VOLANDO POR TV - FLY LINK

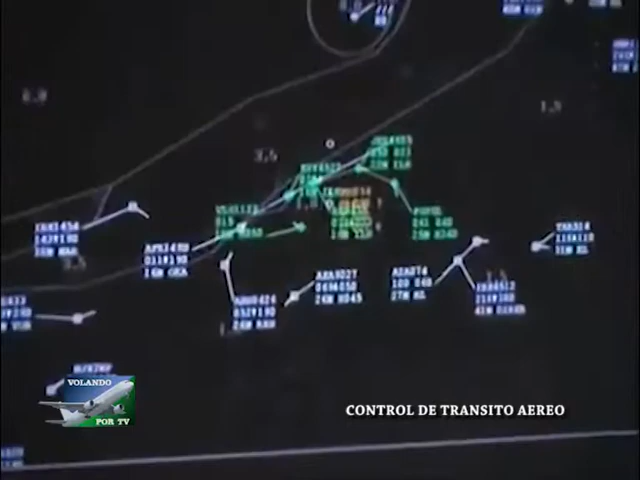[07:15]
Además, SACTA genera la ficha de progreso de vuelo que tendrán a su disposición cada uno de los controladores que deben velar por la aeronave.